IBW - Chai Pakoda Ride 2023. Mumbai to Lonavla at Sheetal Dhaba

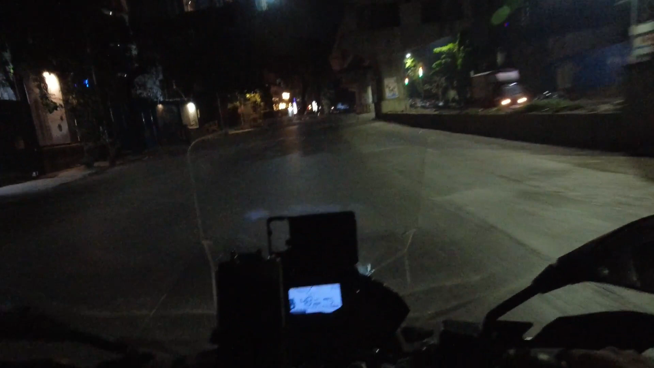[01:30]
आणि जसं तुम्ही बघू शकता की खूपच काळोख आहे, अजून उजेड झालेला नाही आहे,
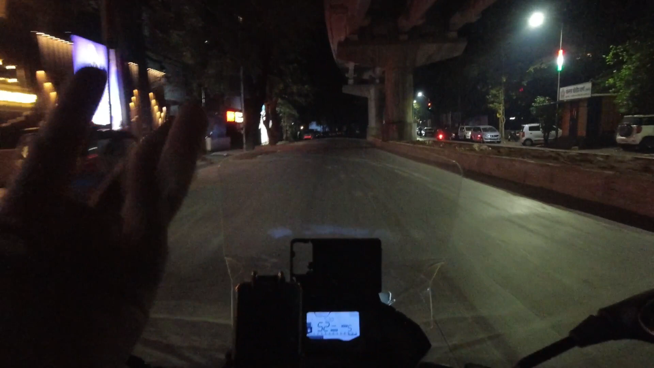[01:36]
तर मी जसं उजेड होईल तसं ब्लॉक करेन, कारण काळोखात काहीच नाही दिसणार.
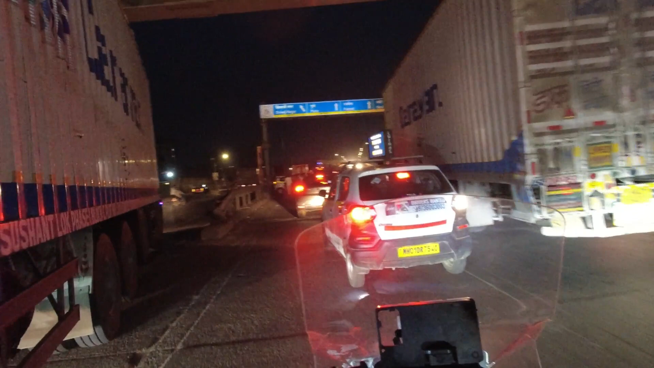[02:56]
इकडे वॅगनार फिरली आहे, सकाळी सकाळी ॲक्सिडेंट केलं आहे वॅगनारवाल्याने.
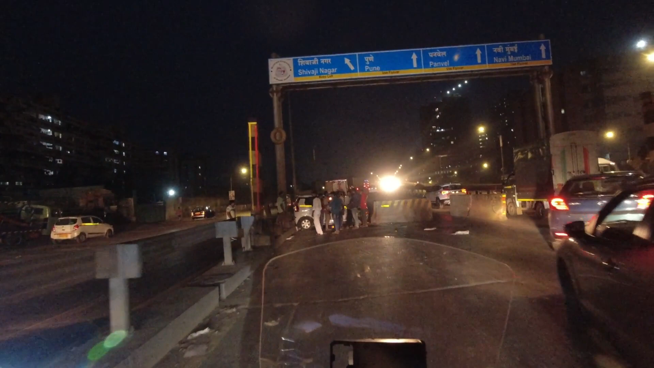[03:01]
बापरे, अरे बापरे, हा एवढा मोठा ब्रिकच त्याने हलवला आहे.
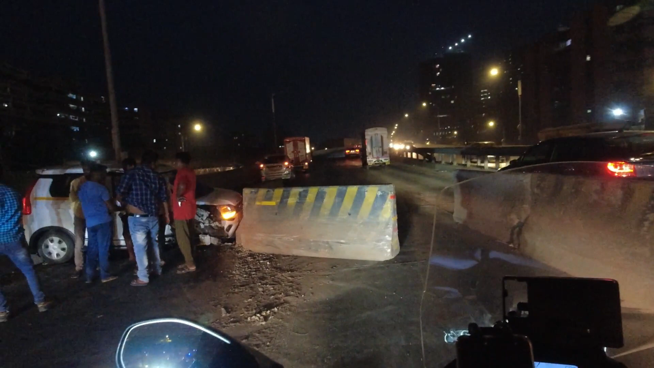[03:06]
मी ॲक्सिडेंट बघण्यासाठी इथे आलो स्पेशली.
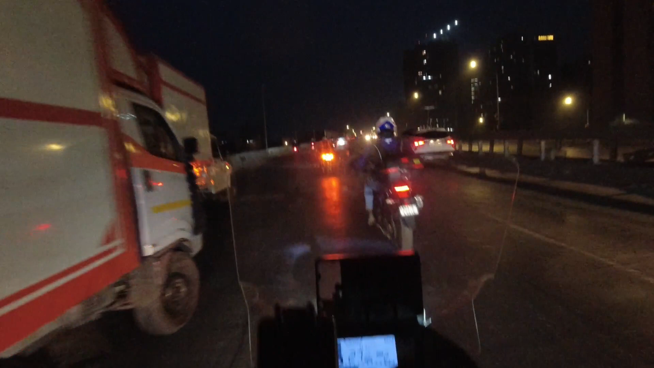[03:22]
आणि मी चाललो या ब्रिजवरून, सकाळची वेळ आहे म्हणून रिस्क घेतोय.
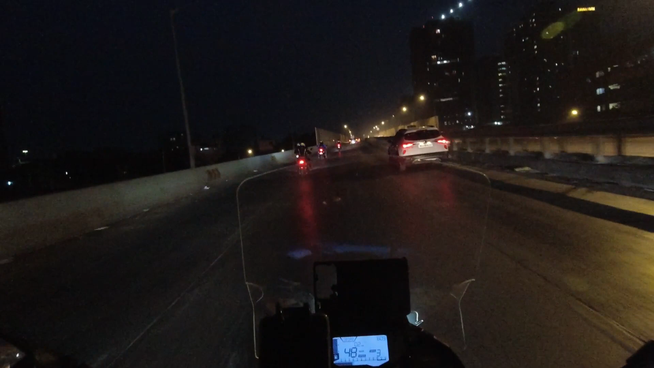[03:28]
बरीच लोक चालले आहेत आणि खूप बायकर्स दिसत आहेत आज. सगळे चाय पकोडा राईडला चालले आहेत काय कळत नाही.